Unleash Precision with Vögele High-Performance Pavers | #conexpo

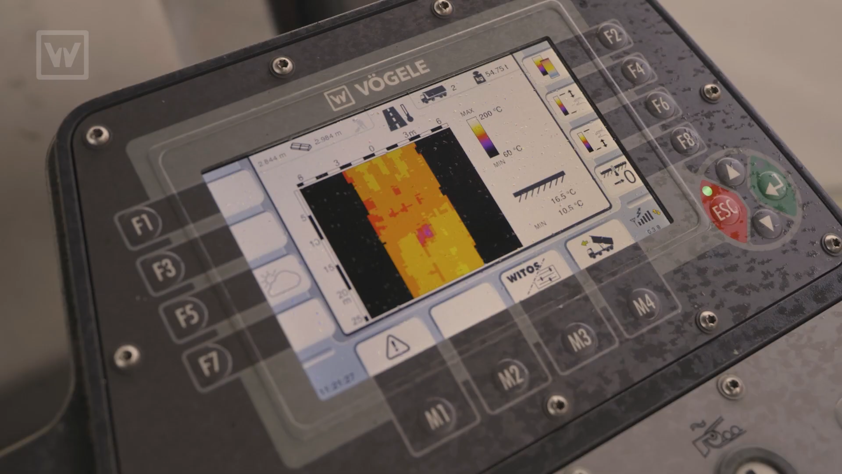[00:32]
On screen: scale top 200°C, scale bottom 60°C
It also displays the thermal profile on the tractor control so that the
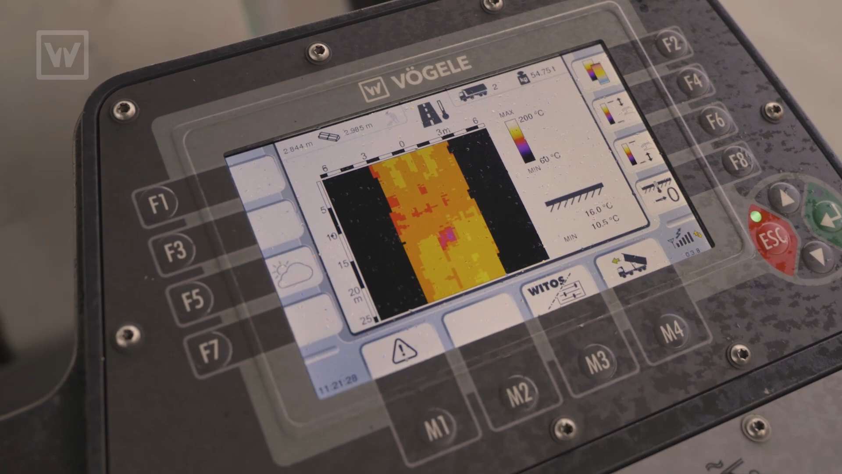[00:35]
tractor operator can see the temperature coming out at the back of the screen so he can advise his quality control managers if there is anything suspicious.